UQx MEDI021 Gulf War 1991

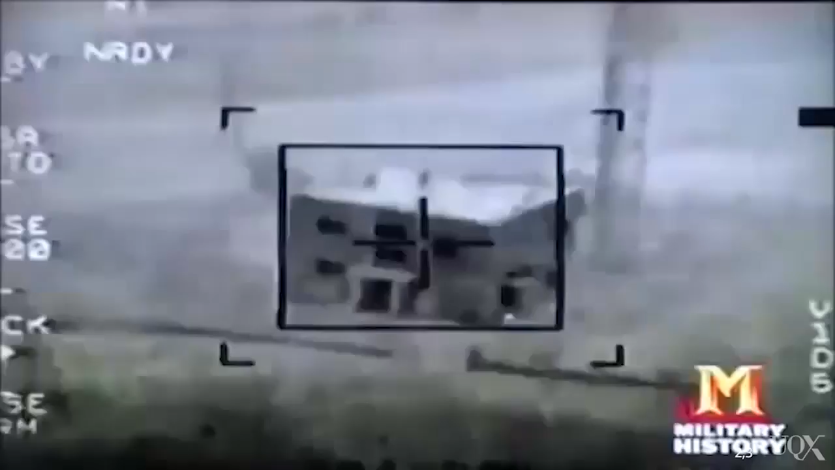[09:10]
that was a distinctive moment because we got to see the cameras on the nose of the missile right up until the point of impact on the target.